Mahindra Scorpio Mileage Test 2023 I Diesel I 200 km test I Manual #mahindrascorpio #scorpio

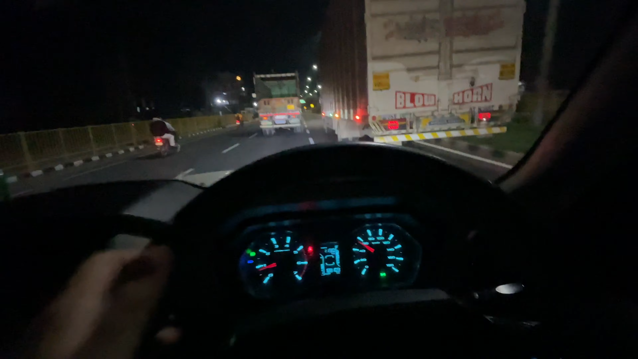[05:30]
अपना चल रहे फिर से अपना KMP पर चढ़ने के लिए जा रहे हैं आगे, तो बढ़िया हाईवे टू हाईवे का ही रन हुआ है हमारा आज, कोई ज़्यादा शहर वहर में गाड़ी नहीं चली, तो देख लीजिए बढ़िया चल रही है।
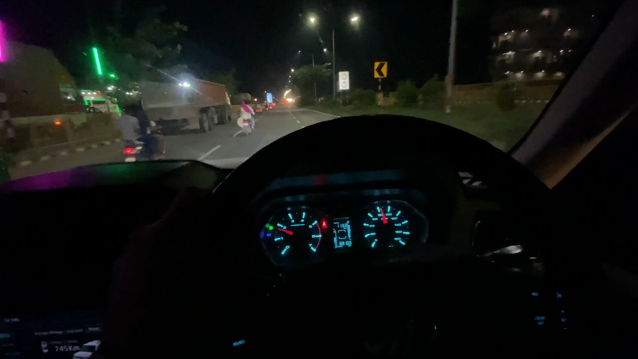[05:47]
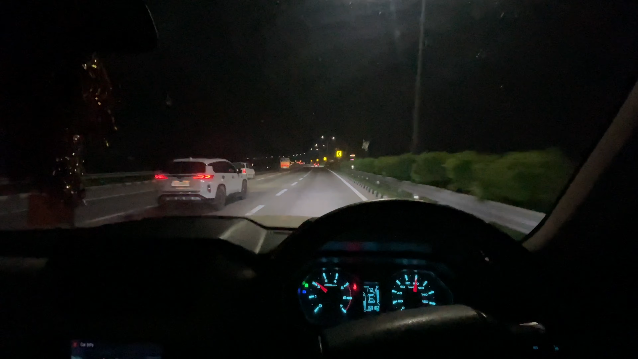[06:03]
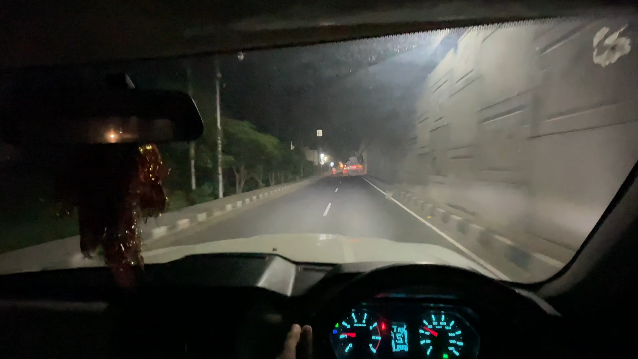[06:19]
तो दोस्तों हम अपना घर के पास आ गए हैं, हमारी गाड़ी जो चली है वो 215 किलोमीटर चली, 216 मान लो,
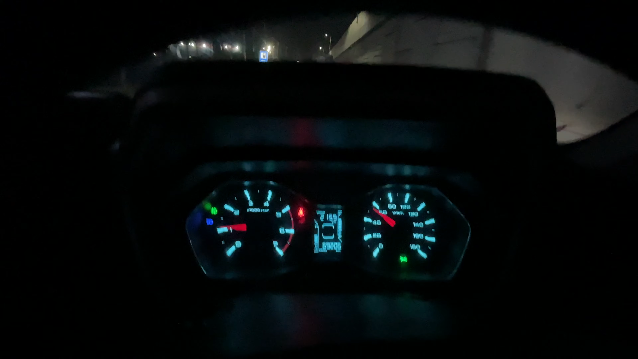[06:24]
इतने तो हो जाएंगे, 216 किलोमीटर चली है देख लीजिए।
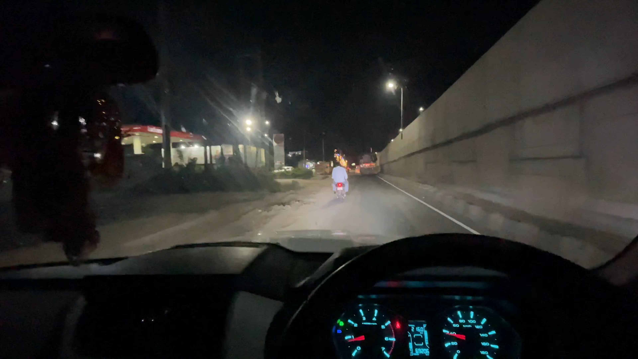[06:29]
और हम अपना पेट्रोल पंप देखते हैं गाड़ी का टैंक फुल करा के कितने का तेल आता है इसके अंदर।
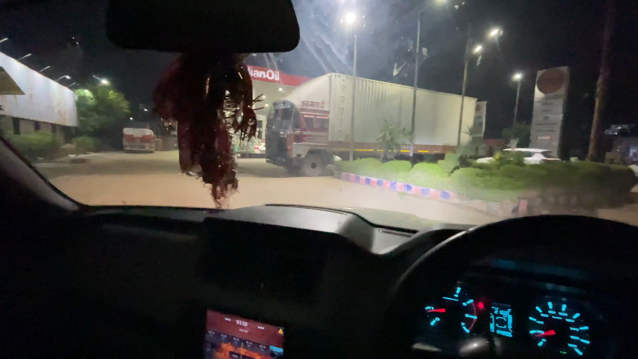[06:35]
हम आ गए हैं मेरे पेट्रोल पंप पे, तो देखते हैं कितने का डीजल आएगा और इसको और पे क्लासिक हमारी कितना एवरेज देती है।